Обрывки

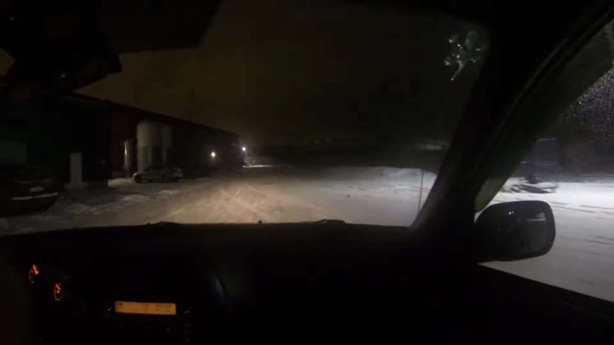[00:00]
Что, снимаешь что ли? Да погоди ты, дай её это. Да погоди. Надо потренироваться. Не, так сразу, сейчас вот давай и сам сядь за руль, а я тебе буду снимать. Да прикольно. О, полицай. Тоже дрифтёр.
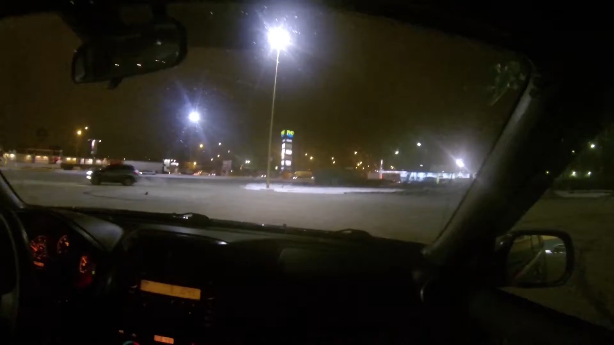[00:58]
Вон тоже, давай, давай. Хорош герой. Нрав 4 он тоже газовый. Ааа, хорош. Вон объезжает нас. Ха-ха-ха.